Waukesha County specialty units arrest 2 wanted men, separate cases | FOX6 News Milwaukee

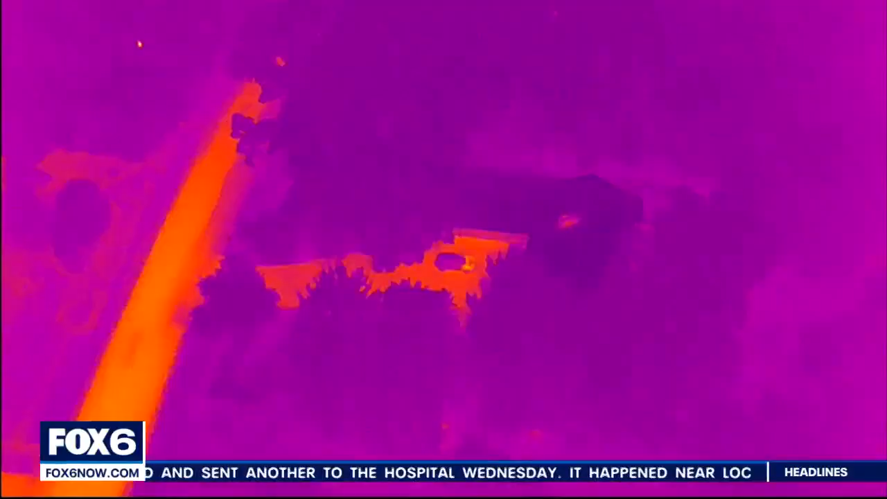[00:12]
The thermal camera makes it really, really easy for us to spot people.
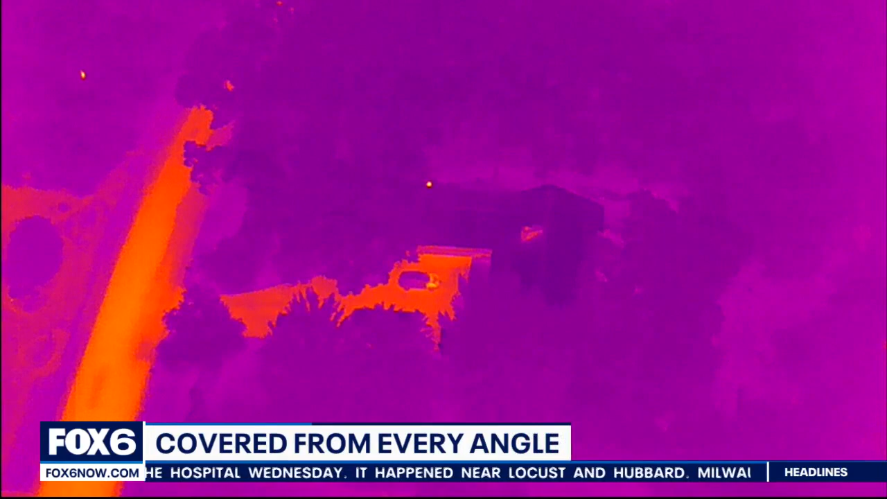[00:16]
In the dark of night, he crossed from one yard into another.
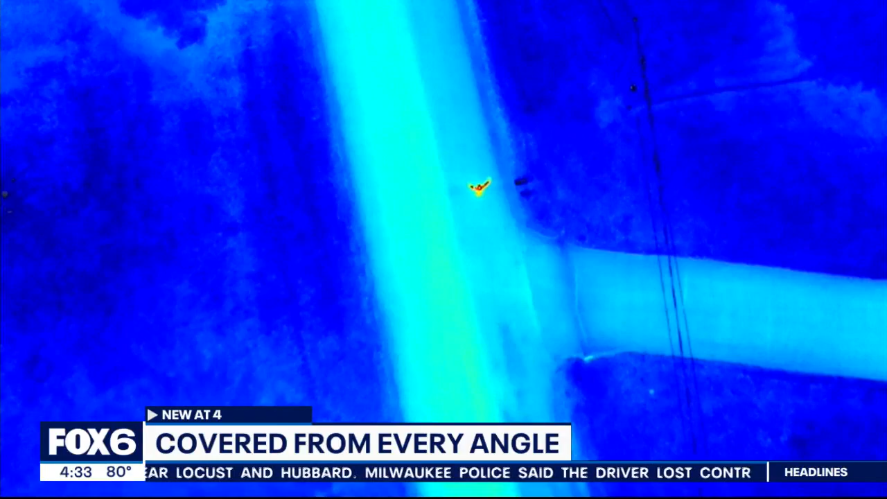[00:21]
Waukesha County Sheriff's deputies were able to find 23-year-old Papa Diallo from high above.